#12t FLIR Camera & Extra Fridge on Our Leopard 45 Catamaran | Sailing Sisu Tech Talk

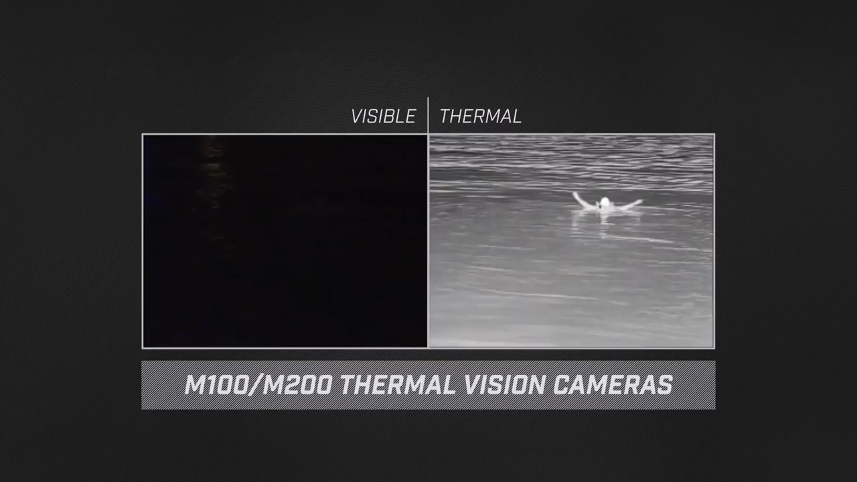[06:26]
You can see a man in the water for up to 450 meters I know it's not